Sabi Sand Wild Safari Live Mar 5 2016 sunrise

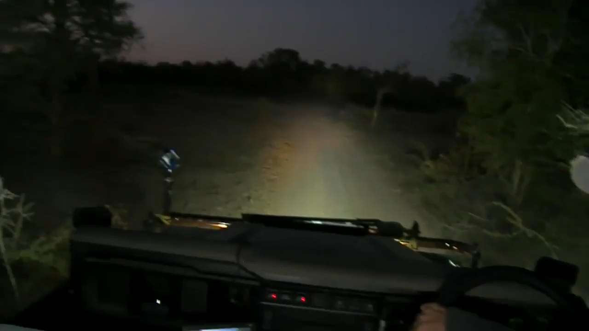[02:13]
To the east, the embers of the day are beginning to spark again as a gentle breeze from the southeast fans them after a pretty hot day yesterday. It's about 22 degrees Celsius here at the moment. Well, that's what the weather report says, 73 degrees Fahrenheit.